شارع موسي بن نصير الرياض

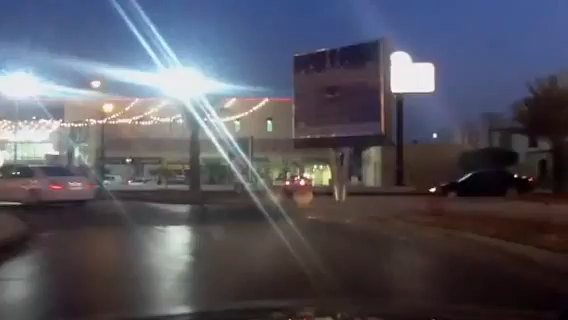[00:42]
وهذه اسواق الجزيرة امامها اسواق السدحان طبعا عند زمان هنا كان
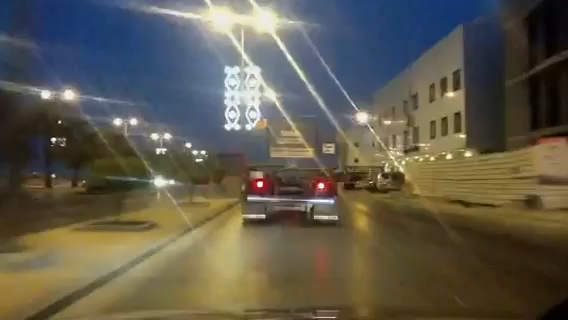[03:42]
وهذا هو قائد العسكرية وهناك تطوير كبير جامد في المنطقة طبعا المنطقة على يميننا سليمانية هنا ذكرى حرب الخليج هنا صواريخ صدام طاحت عند اللوحة في العمارة